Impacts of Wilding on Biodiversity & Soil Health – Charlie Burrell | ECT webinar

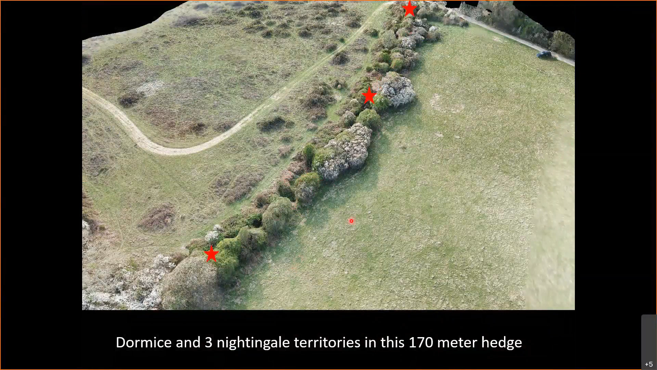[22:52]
three sites for the nightingale this is a this is now 14 meters wide and it's got a it's got a ditch in the bottom and it's an incredibly important corridor for for wildlife so this this landscape is looking a little bit better it's got a it's got a connection